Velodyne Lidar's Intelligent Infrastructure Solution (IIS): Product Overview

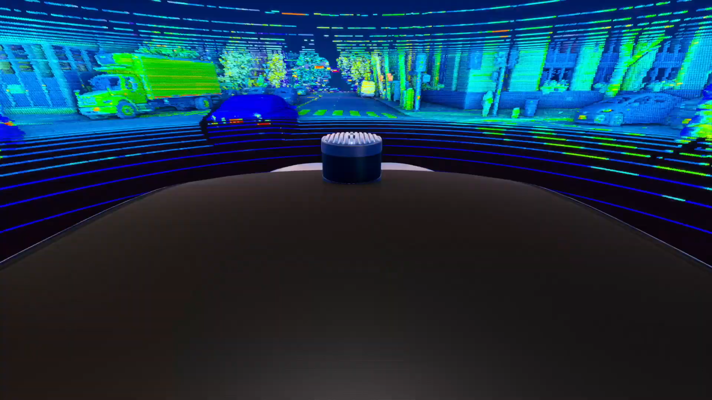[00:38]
LiDAR, which stands for Light Detection and Ranging, creates a 3D representation of its surrounding environment.
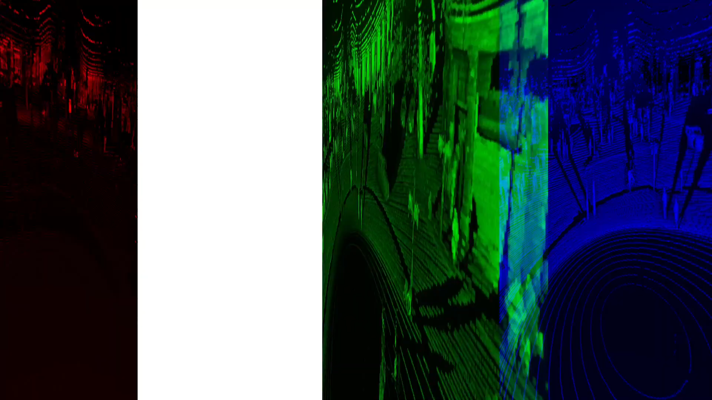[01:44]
Velodyne LiDAR cannot be used to identify facial features,
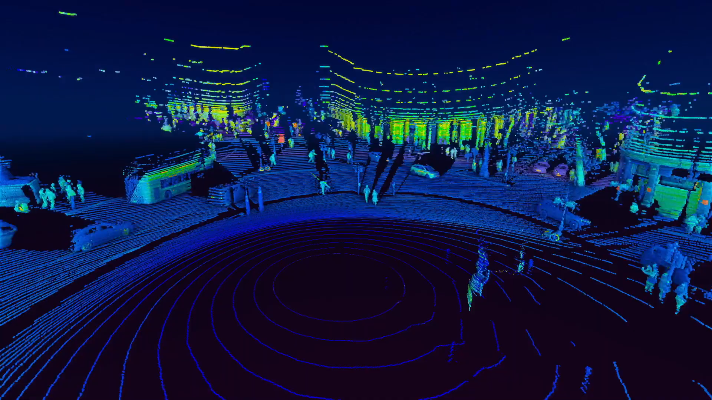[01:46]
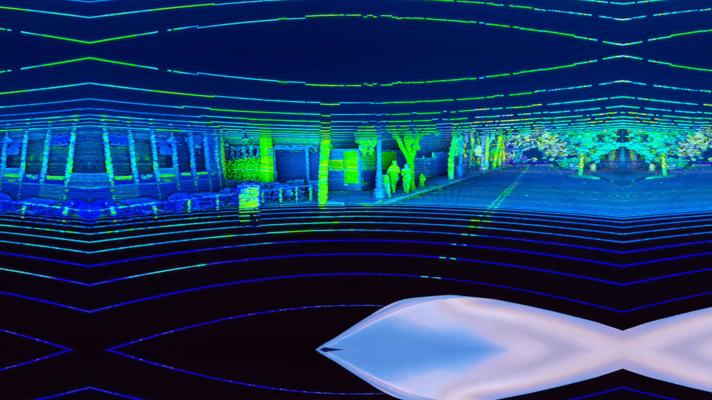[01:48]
eliminating privacy concerns of camera-based systems, and preserving public trust.
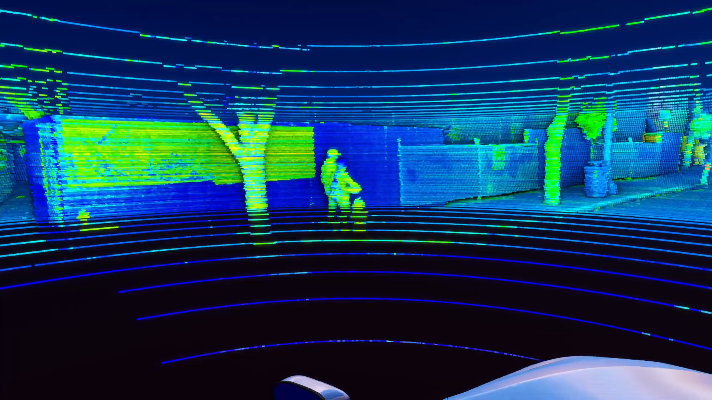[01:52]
The Intelligent Infrastructure Solutions software powers a variety of critical applications,